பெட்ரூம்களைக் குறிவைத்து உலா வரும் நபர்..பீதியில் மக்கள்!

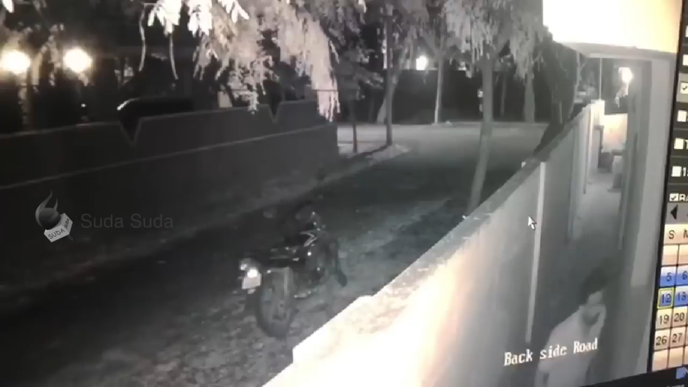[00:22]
அருகி செல்கிறார் பிரகு ஜன்னலுக்குள் எட்டி பார்க்கிறார் இதை அடுத்து யாராவது பார்க்கிறார்களா என ஒரு நோடம் விட்டுவிட்டு அந்த வீட்டை பார்த்த வடி�boys பைகில் நகர்கிறார்.
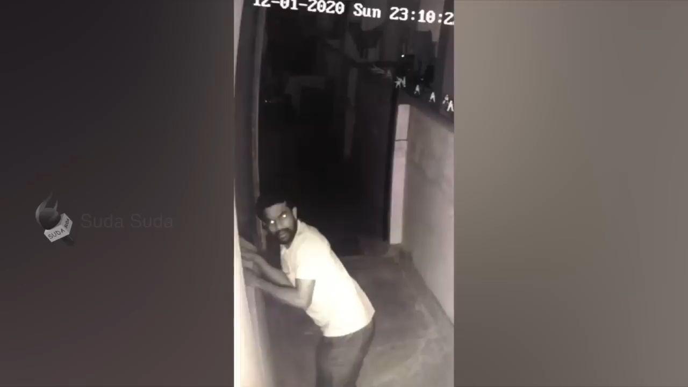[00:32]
இப்படிக் கடிந்த ஒரு வாரத்தில் மட்டும் அந்த நபர் தடாகம் சாலை இடையர் பாழையத்தில் உள்ள dinosaur மறுதம் நகர் பாரதி காலனி ஆகிய பகுதி கmillimeterில் உள்ள மோன்று வீடிகளின் பெட்டிரும் جஅனல்களை நோட்டம் விட்ட droughtinda